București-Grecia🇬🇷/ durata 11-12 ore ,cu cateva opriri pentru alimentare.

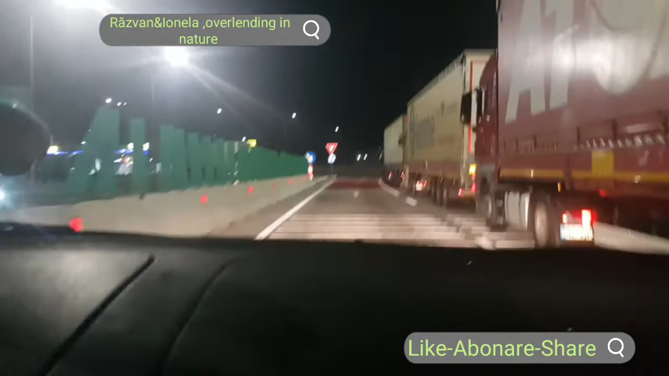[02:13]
să distribuiți acest material video pe alte rețele sociale Un basemetic? In fata avem un Petrom Sa luam vigneta pentru Bulgaria
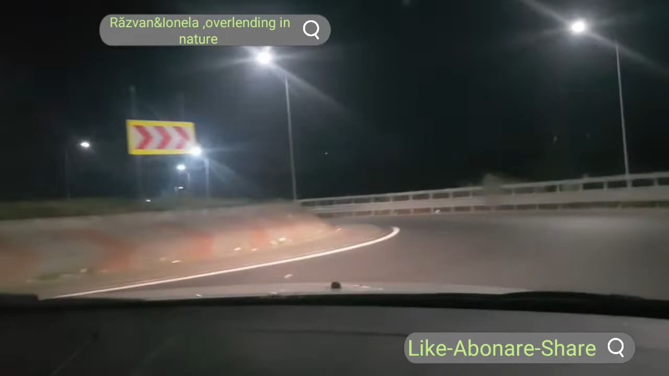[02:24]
Dar acum nu se stie de...
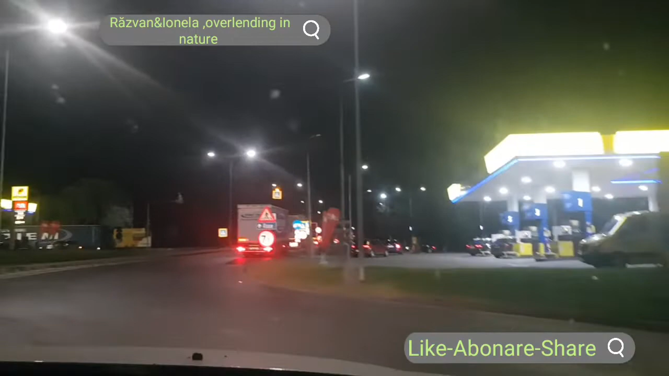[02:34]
Din nou coada de tir Ce se intample si cu vigneta?
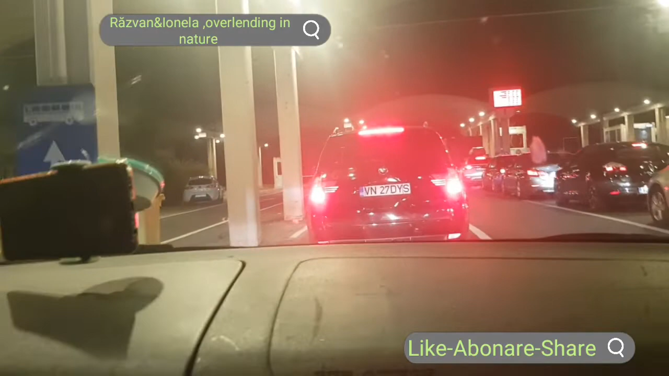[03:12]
Am ajuns la Giurgiu La taxa de pod Podul prieteniei? Da Podul prieteniei Aglomerat nu este Se merge Cât de cât?